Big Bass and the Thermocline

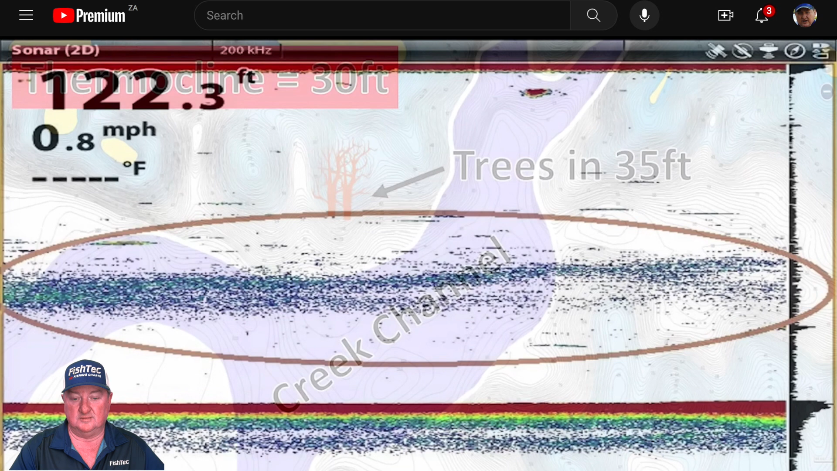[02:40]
On screen: speed 0.8 mph
and on your navionics maps to find a lot more fish this summer so let's get into it so
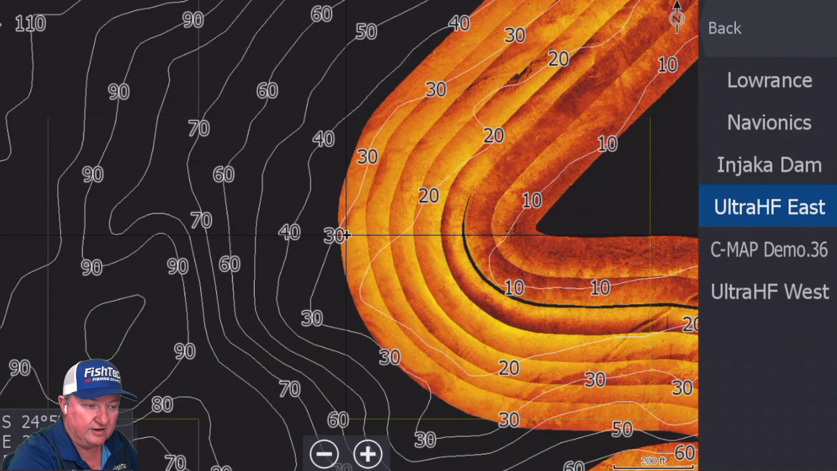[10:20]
What can I find in less than 40 feet that I can work with, that I can target? And then you start going. And here we go. Straight away, straight off the bat, you can immediately see there's a lovely ledge here. So you can mark that. This 20 to 40 now is our target sort of zone, if we can call it that. There's all sorts of things here. We don't want to go deeper than 40. We know that the thermocline, the fish are not going to be below that.
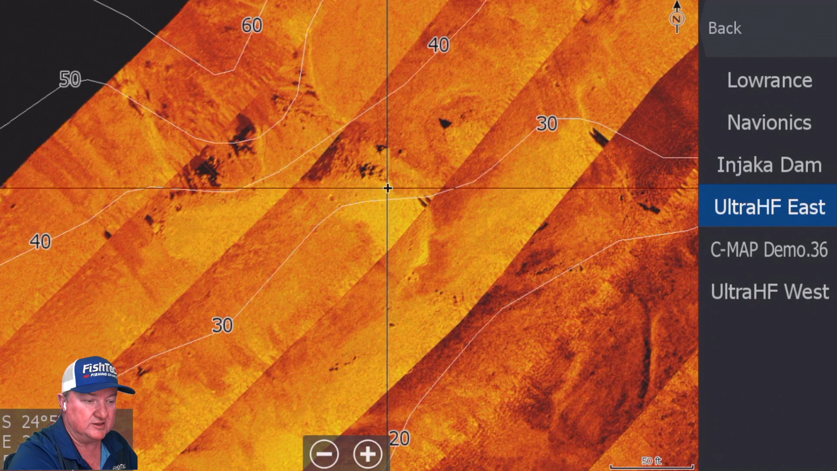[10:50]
There's some rocks here on a little inlet of sorts. You can mark that.
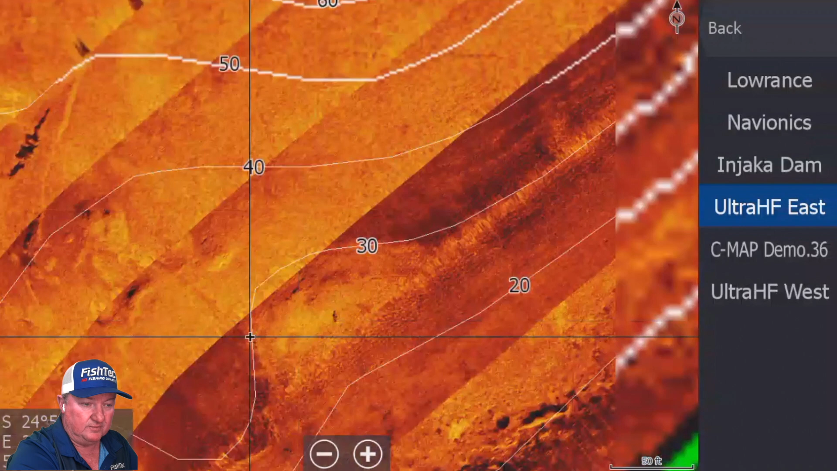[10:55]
Again, stay under the 40 foot mark. Don't look past 40.
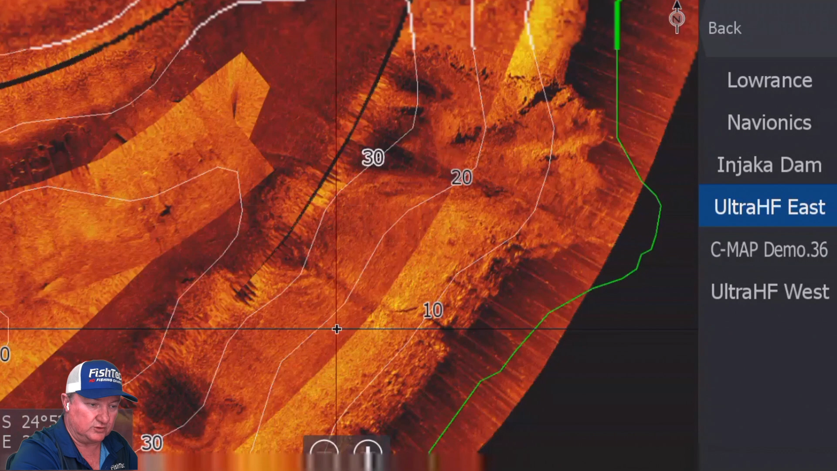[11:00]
There's all sorts of things here, ledges and things you can mark there.
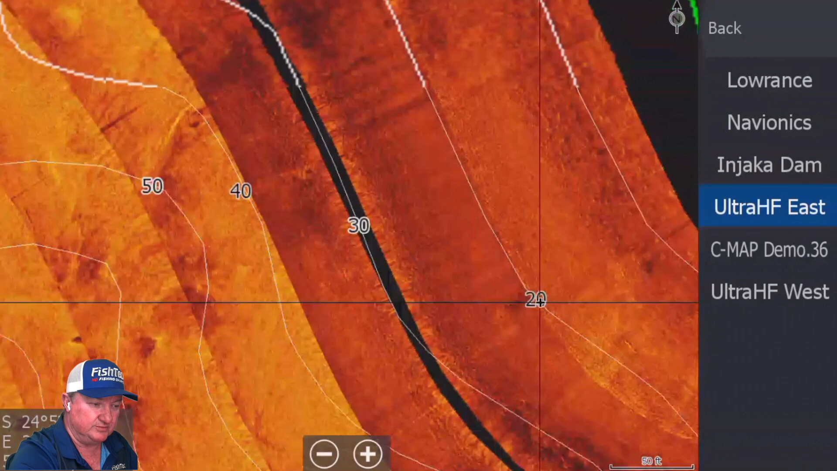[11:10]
I don't want to spend too much time doing this. This is something that you guys, okay, there we go. Okay.
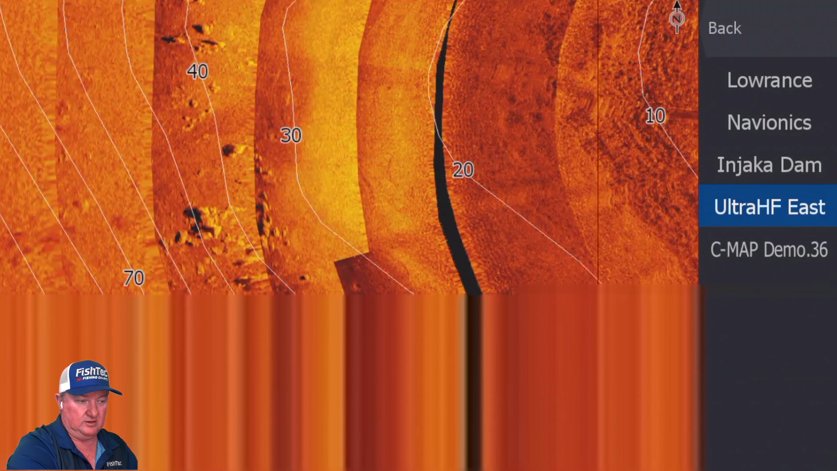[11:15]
Wow. Okay. That is a must. Okay. It's right on top of that thermocline. If the thermocline was like my screenshot, I tell you what, that would be a very, very good spot to fish deep. I don't know. Whatever techniques you guys use, drop shot, ned rigs, whatever, to get down to that sort of depth. That might be a very, very good spot right there to go and have a little look, see what's going on.
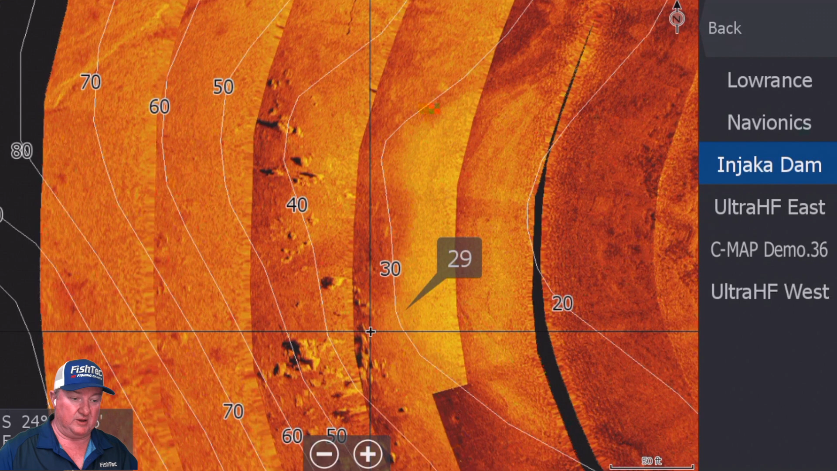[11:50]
What you do then is, let's just go back to our dam. You see, you're still within your frame there.